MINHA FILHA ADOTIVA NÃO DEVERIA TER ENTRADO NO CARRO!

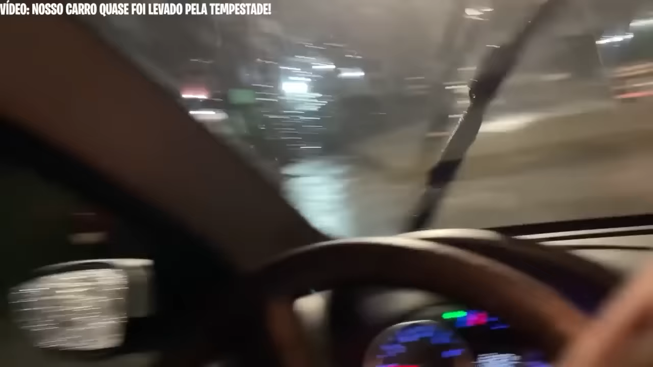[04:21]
Será que a gente passa? Acho que a gente passa. Eu vou tentar filmar aqui por fora. Tá, filma por fora. Abre a janela, filma aí. E agora, vambora. Vambora, vamos passar pelas, pelo enginho.
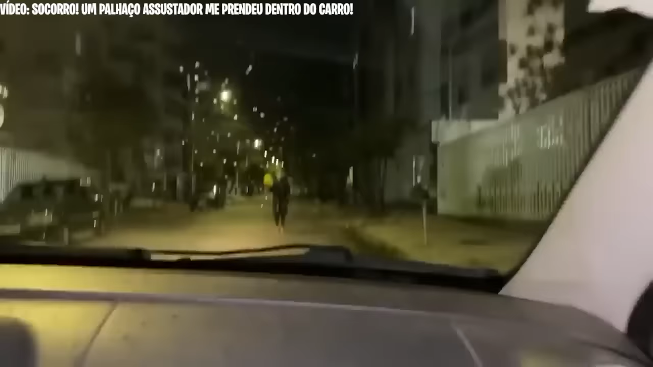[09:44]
Vem aí. Olha isso. Tá bem aí na frente. Vambora. Vamos voltar. Vamos dar ele. Vamos dar ele. Sai, sai, sai, sai.